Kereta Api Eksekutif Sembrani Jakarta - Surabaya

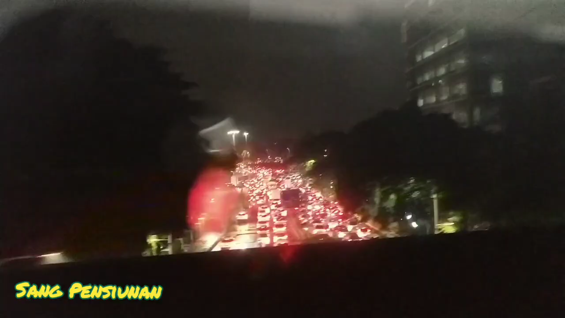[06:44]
Nah itu Jakarta sudah malam dan tetap macet Hai nah ini sudah jalan sudah melalui beberapa stasiun di kota Jakarta